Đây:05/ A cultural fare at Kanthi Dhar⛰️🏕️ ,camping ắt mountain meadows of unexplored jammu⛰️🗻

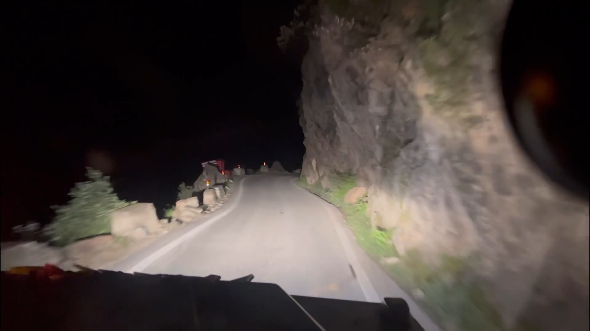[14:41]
तो मेरा डिस्टेंस अभी थोड़ा ही बचा था, बट यहाँ पे रोड पे लगा है जी काम, और ये गाड़ी भर रही है मशीन।